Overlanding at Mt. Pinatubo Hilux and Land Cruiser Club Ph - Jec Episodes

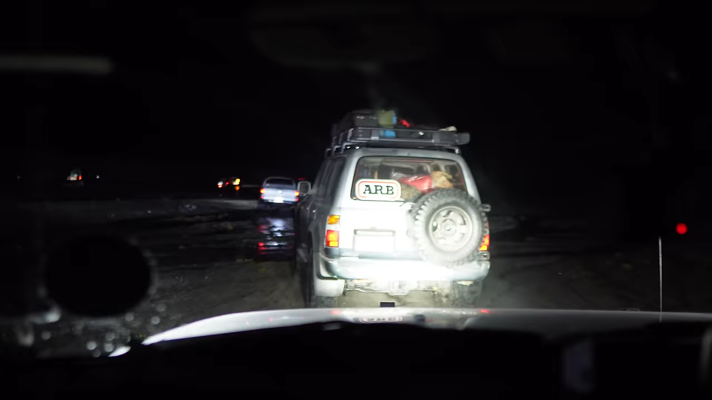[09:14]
So yan, nasa harap natin ngayon, isa sa pinaka-famous na classic LC, LC-80. So yun, yung iba nag-aantayan dun sa gilid. Oh! Mayroon palang nabag. Lumubog yung isang LC dito na, ano yan, 76.
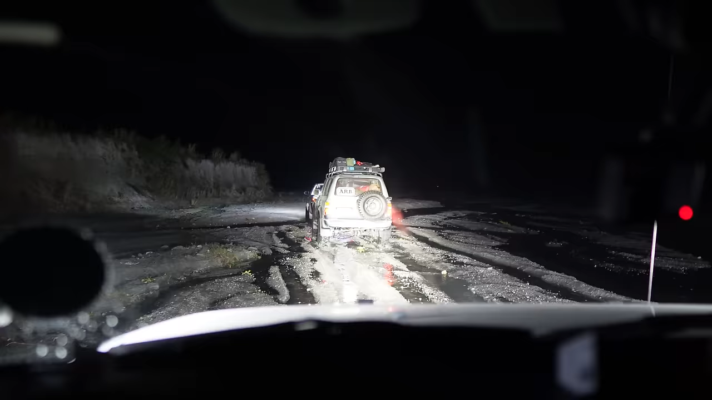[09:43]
So yun lang talaga yung pinaka-technical dito. Makatsempo ka ng malambot na buhangin.
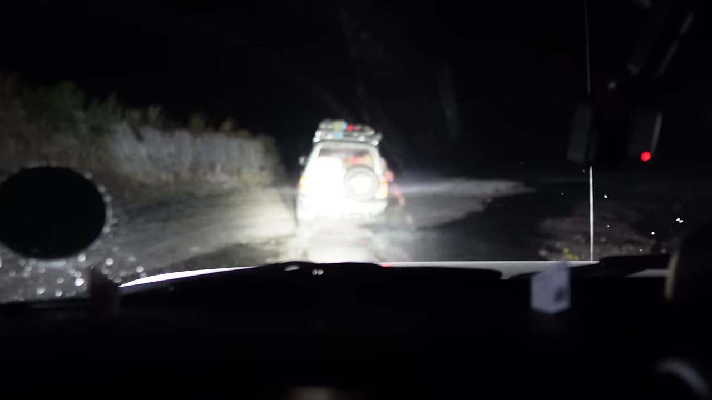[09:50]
So huwag din uupakan kasi talagang kakayod ng kakayod at lulubog.
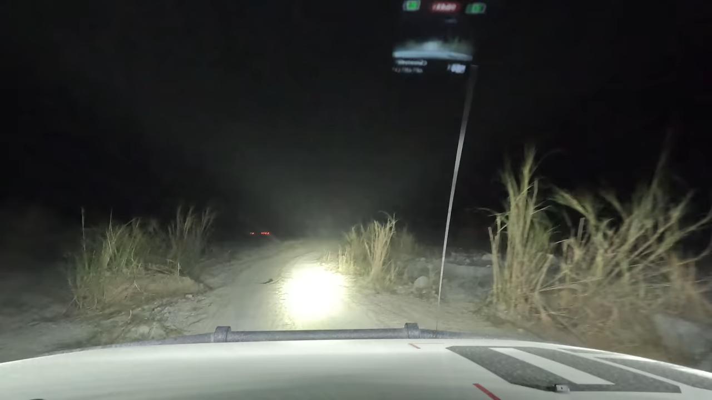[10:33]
Kung susundan mo yung mga tire marks, meron kang mga masusundan. May mga daan kasi na papunta sa ibang lugar. So, mas maganda pa rin kung may visual ka dun sa nasa likod at nasa harap mo. Pagdating namin sa campsite, set up namin yung bagong tent namin. Ang dali lang niya i-set up, super dali.
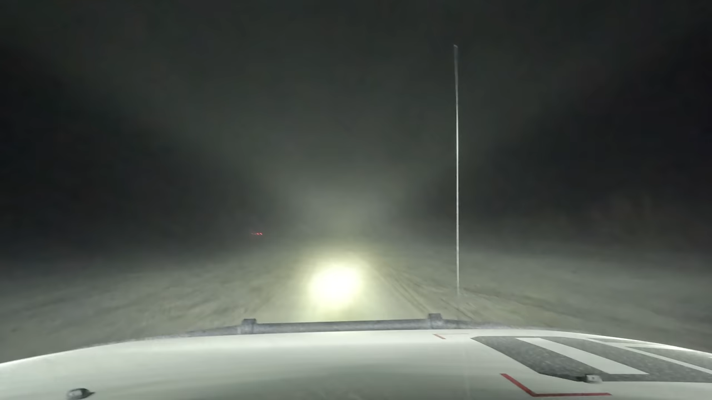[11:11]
Kaya make sure keep safe distance kasi medyo low visibility na. At least 3 to 5 rigs apart kasi bulagaan talaga pag ayan, ayan ah. See, talagang halos wala ka nang makita. Oh, yung mga naglalakad. So careful din kayo dito kasi marami ng mga locals dito na naglalakad katulad ng mga makita.
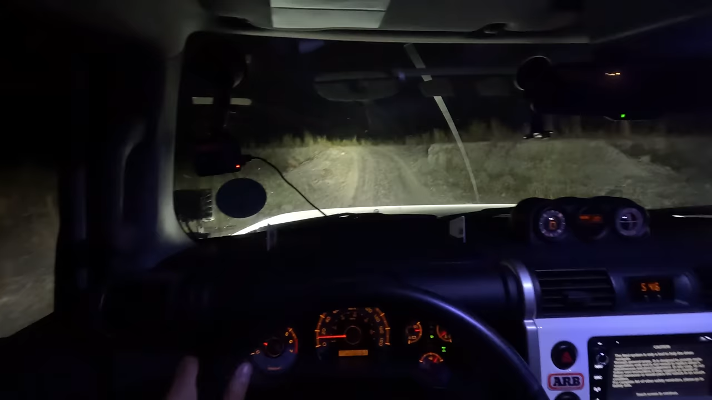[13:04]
So isang mahabang purong ganitong terrain magsasawa kayo dito. Pero maganda dito pag umaga. So ito yung drop. Sa daytime makikita nyo to parang nasa Jurassic World kayo. So ayan siya, palusong siya. Pero di ba siya literal drop na drop? Actually itong daanan na to, kung may GPS kayo, makikita nyo to. Katulad dito sa navigator.